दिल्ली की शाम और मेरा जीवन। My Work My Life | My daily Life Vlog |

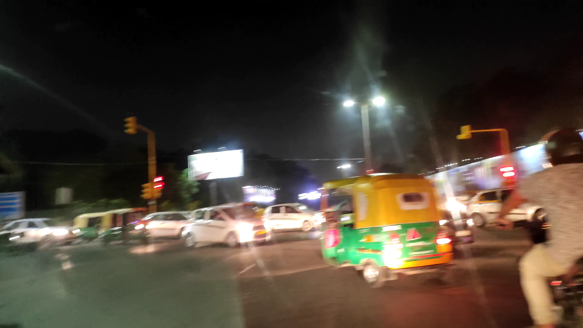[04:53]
तो अब में तरह करनाट प्लेस आगया हूं यहां पर कुछ काम है ब्रेक्वास्ट में मज़ा गया और उसके बाद अब रात भी हो चुकी है कुछ काम है उसको निप्टाते हैं करनाट प्लेस में
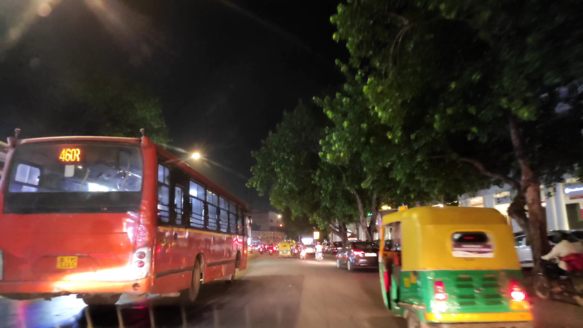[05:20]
इंडिया में तो कहीं नहीं है बिल्कुल गोल सरकल है एक इनर सरकल एक आउटर सरकल और दोनों सरकलों में मार्केट है दुकाने हैं सारे सोरूम है
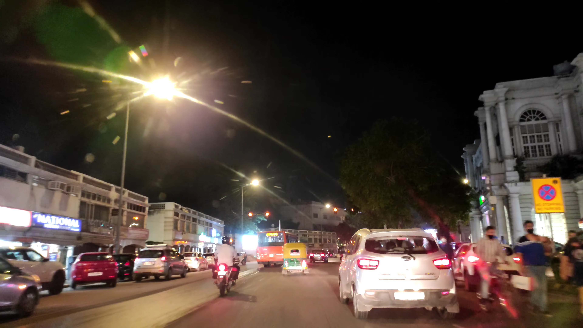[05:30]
और रात में तो यहां पर बिल्कुल अलगी लगता है कोबिट के सिचुएशन में बहुत ही इस्तिती खराब थी कोई आदवी नजर नहीं आता था कोई दुकान रौनक बिल्कुल नहीं थी सब कुछ
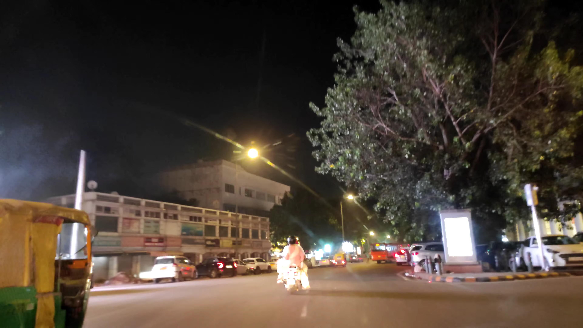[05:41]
बंद पड़ा रहता था परन्तु अब दीरे दीरे सिचुएशन पहले की तरह वापस आ रही है क करनाट प्लेस में विकन में अभी काफी भीड रहता है सारे दुकाने खुरे हुई हैं और
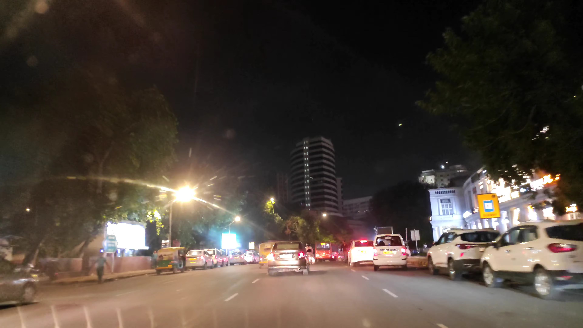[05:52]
देख सकते हैं आप सड़क पर कितने लोग हैं और बस ये जरूरी है कि साफधानी पर रतना है मास्क लगाना है सेने टाजर करना है नहीं तो केरला में थार्ड वेब की जो
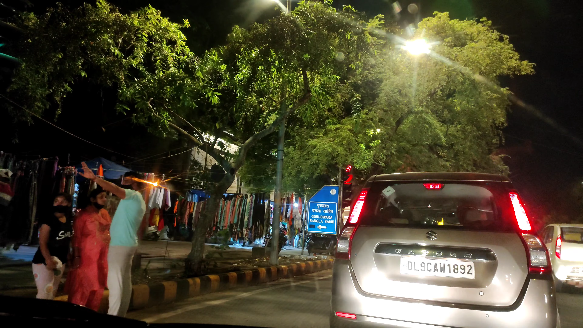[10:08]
कॉनाट प्लेस से होते हुए अब हम बंगला सहब गुर्द्वारा के सामने आ गए हैं और यह देखिए कितना शुंदर बंगला सहब गुर्द्वारा है
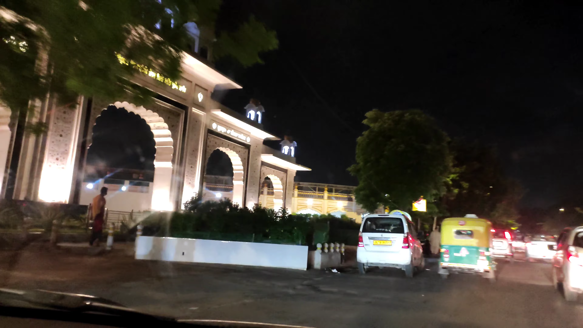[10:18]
किसी दिन मैं रात को अंदर जा करके पूरा दिल ले करके आओंगा वीडियो बना करके आपको इसाथ सेयर
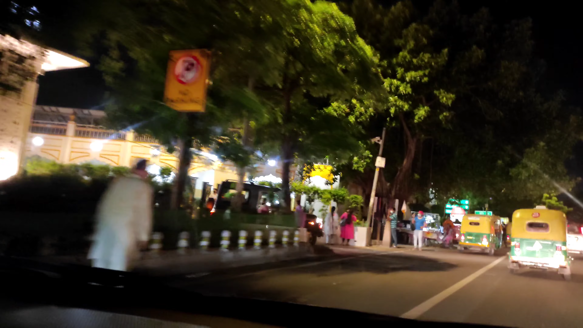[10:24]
करूँगा अंदर भी काफी सुन्दर है बंगला सहब गुर्द्वारा अब यहां से होते हुए निकलते हुए मैं अपने घर की तरफ निकल रहा हूँ दौला को आ होते हुए